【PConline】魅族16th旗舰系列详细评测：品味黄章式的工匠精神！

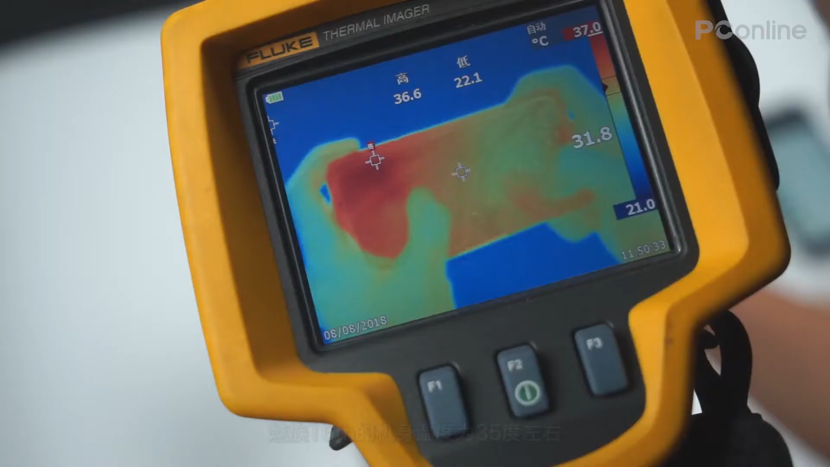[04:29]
On screen: spot 31.8°C
族16的机身温度为35度左右而游戏测试时室温